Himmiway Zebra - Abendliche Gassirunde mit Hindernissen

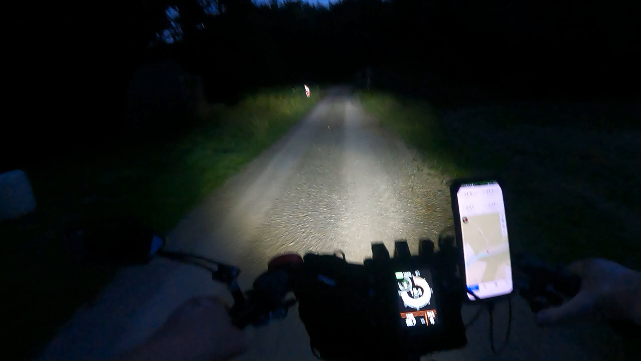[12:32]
aber hier im Wald geht das. Hier am Anfang vom Wald fahre ich ein bisschen langsamer, weil Findus findet das im Dunkeln nicht so toll im Anhänger und naja, vielleicht kann er so sich besser dran gewöhnen.